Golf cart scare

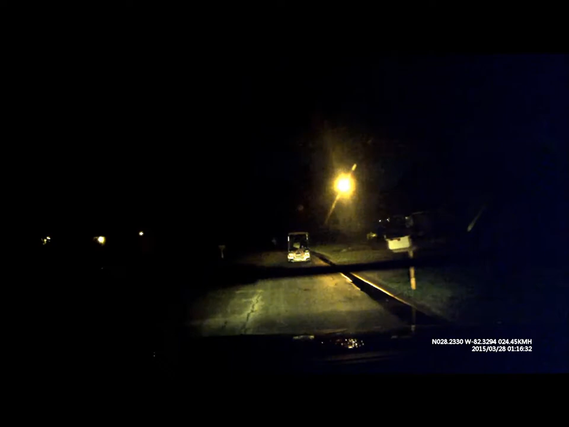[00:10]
Right, what are you reaching for? Is it rolling? Yep. He's reaching for something. Reaching for something under the seat.
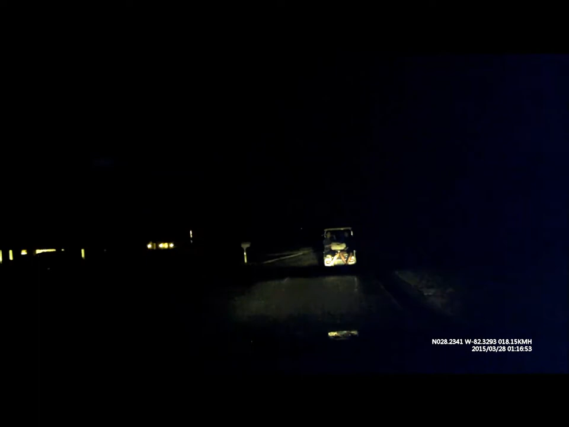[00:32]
Freak him out. Like slam like something.
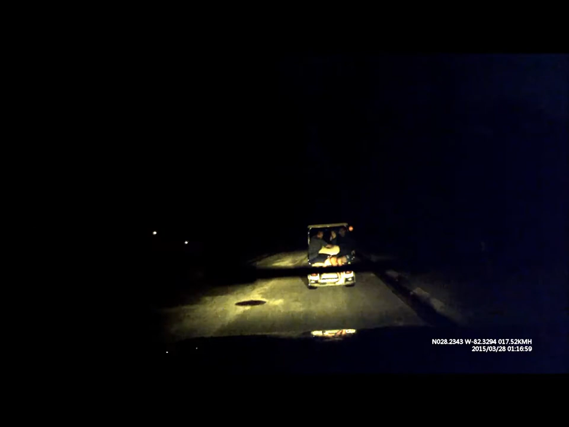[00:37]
They're foreigners. That is too cool. They ain't even stopping. That kid on the left looked like he's... That was too funny. That was awesome. He looked like he was freaked. Holy crap. I actually think, did your tire squeal? Yeah, it did. Yeah, your tire squealed on the wet it's pavement.